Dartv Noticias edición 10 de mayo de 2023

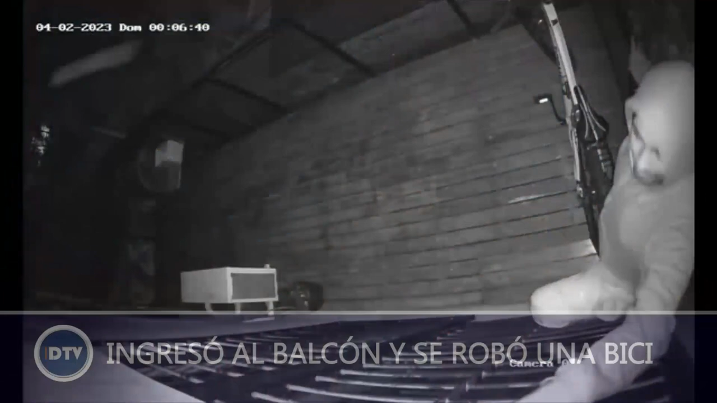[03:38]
pero el aparato llegó a registrar todos sus movimientos. Sucedió en Barrio Solares de la Ensenada de Villa Carlos Paz.